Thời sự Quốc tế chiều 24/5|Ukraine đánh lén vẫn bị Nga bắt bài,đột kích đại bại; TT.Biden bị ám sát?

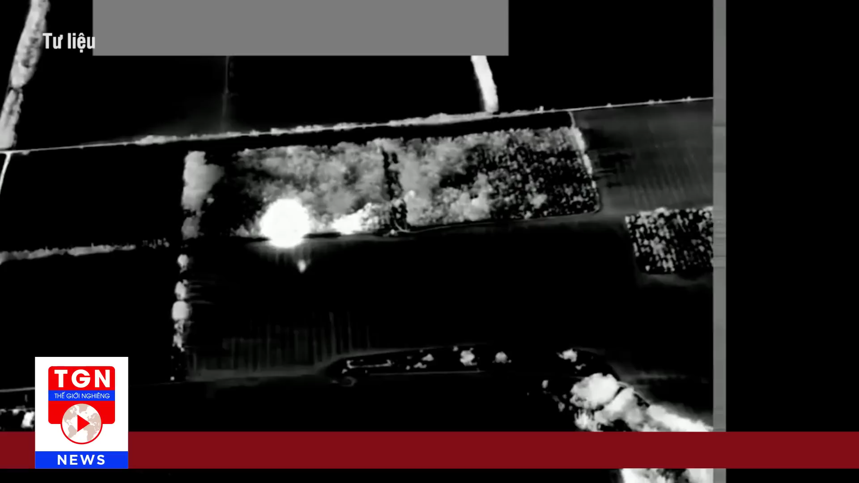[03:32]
đấu do khoang điều khiển trên xe 5P-85S có nhiệm vụ kết nối và kiểm soát hoạt động của bệ 5P-85D bên cạnh Video thứ 2 quay bằng cảm biến ảnh nhiệt trên UAV Nga không cho thấy loại vũ khí được sử dụng để tập kích trận địa S-300 Ukraine
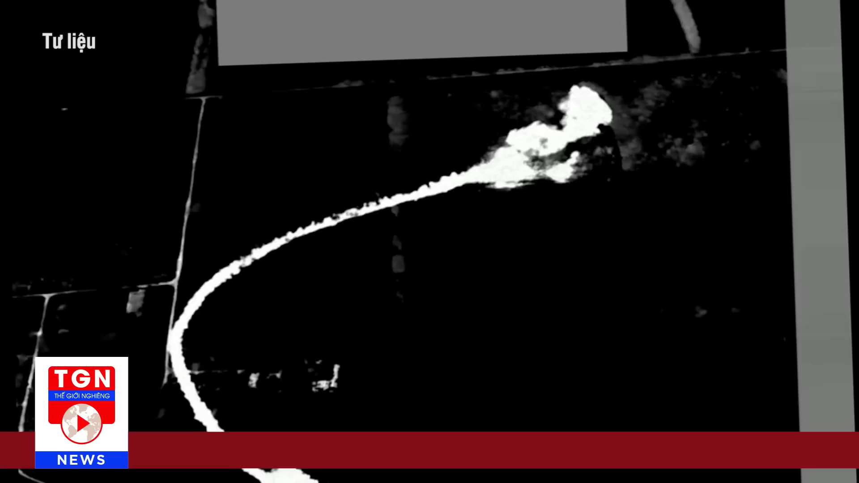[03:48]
Ít nhất 3 vụ nổ được ghi nhận, trong đó một vụ nổ dường như kích hoạt nhiên liệu rắn của tên lửa S-300 khiến nó tự phóng và đâm xuống khu đất chống gần đó Thời gian và địa điểm trận địa đầu tiên bị tấn công không được công bố Trong khi trận địa thứ 2 dường như nằm tại khu vực sợ Ukraine kiểm soát ở tỉnh Zaporizhia Hệ thống S-300 vẫn
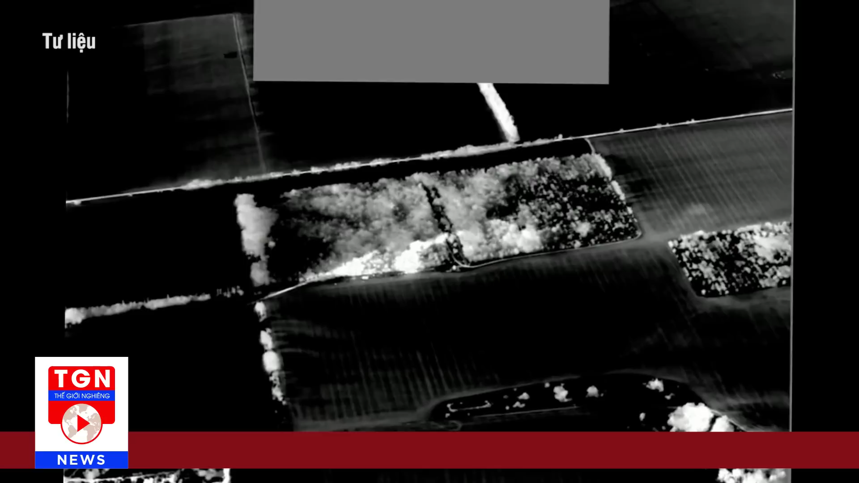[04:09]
là tên lửa phòng không tầm xa chủ lực trong biên chế Ukraine Trong bối cảnh nước này mới nhận 2 tổ hợp Patriot do Mỹ chế tạo và phải ưu tiên bảo vệ thủ đô Kiev